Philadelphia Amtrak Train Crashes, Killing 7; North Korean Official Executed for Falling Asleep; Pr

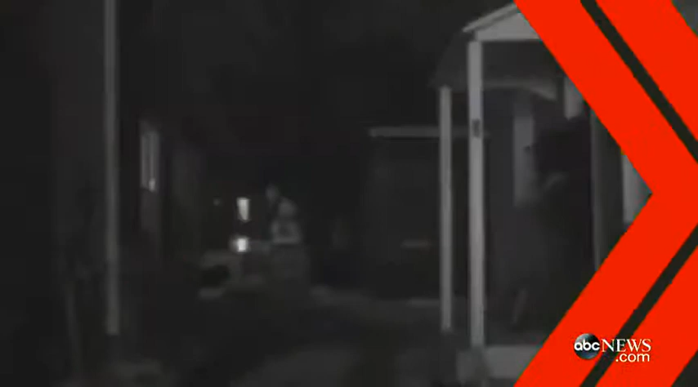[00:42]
New dash cam video just released a deadly police shooting in Madison, Wisconsin. That is officer Matt Kenney entering a house in March inside 19-year-old Tony Robinson. A few moments later, Kenney comes out rapidly firing into the home. All seven bullets hit and killed the unarmed teen.